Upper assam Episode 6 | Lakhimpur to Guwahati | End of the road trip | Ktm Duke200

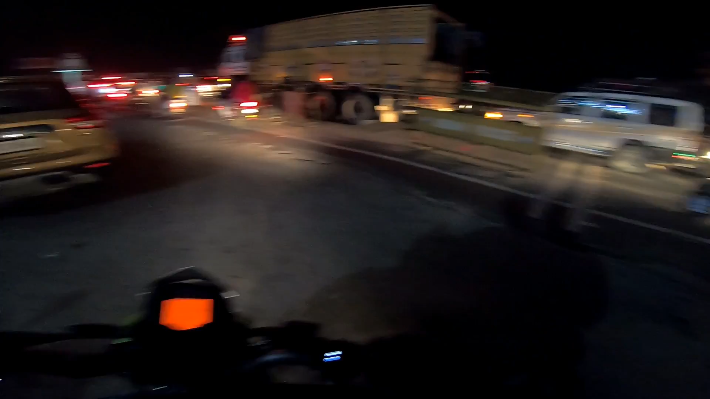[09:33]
नौगांव एपिंडी बेसी दूर है, ए बाध्य एपिंडी जाओ। सो यहाँ पर ट्रैफिक है और जीप को डर लग रहा है कि कहीं हम लोग घूमो जाए।
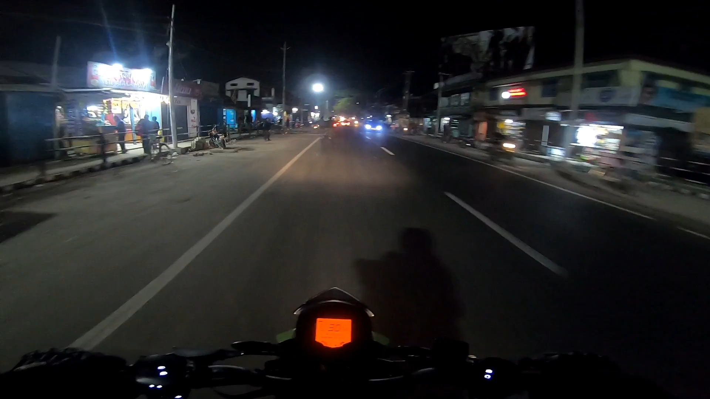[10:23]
ऑलराइट गाइस, तो अभी हम लोग पहुँच चुके हैं ढिकिया जुली और अभी हम लोग ने कर लिया है 263 किलोमीटर और हमें जाना है
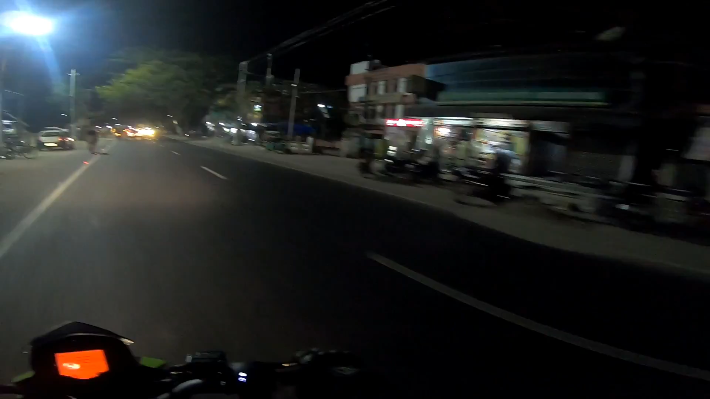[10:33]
141 किलोमीटर जाना है गुवाहाटी के लिए और अभी टाइम हो रहा है 7:55। हम लोग पहुँच चुके हैं ढिकिया जुली।
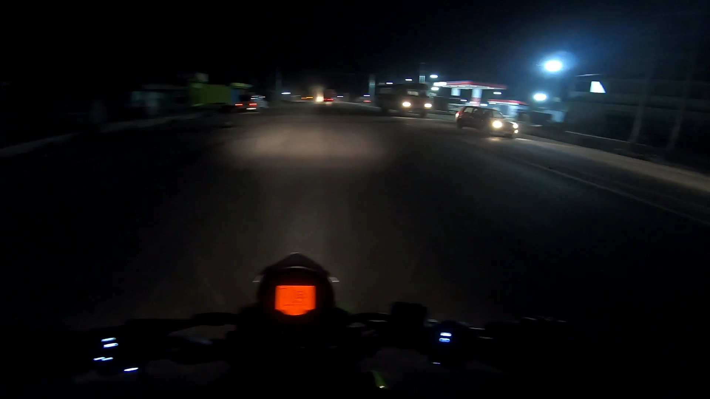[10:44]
तो गाइस अभी हम लोग पहुँच चुके हैं उदालगुरी और 292 किलोमीटर कर लिया है। अभी टाइम हो रहा है 8:37 तो ऑलमोस्ट 8:30।